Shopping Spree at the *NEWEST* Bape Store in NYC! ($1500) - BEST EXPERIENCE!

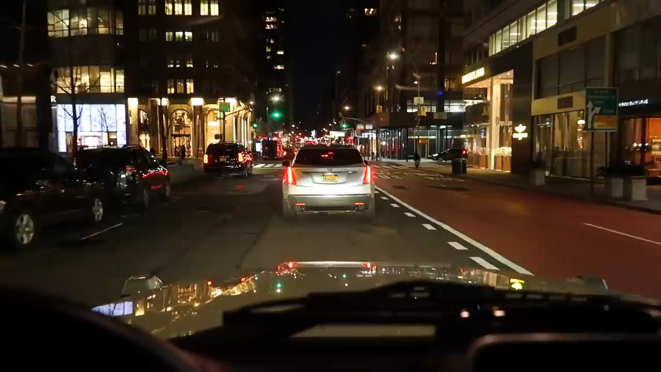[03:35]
can see like there's Fendi there's Dior what is that over there Chanel that
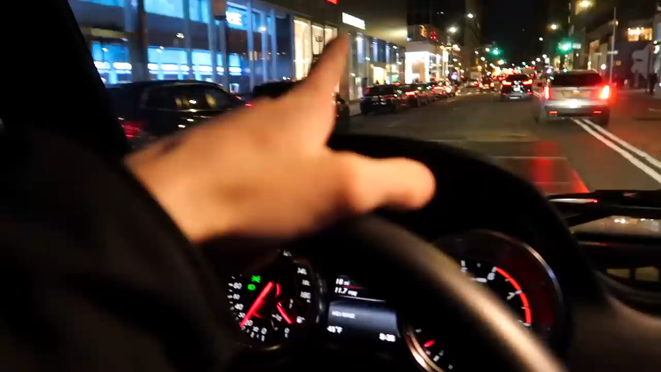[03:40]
might be it on the corner we don't know if there's a parking spot it definitely does not look like a parking spot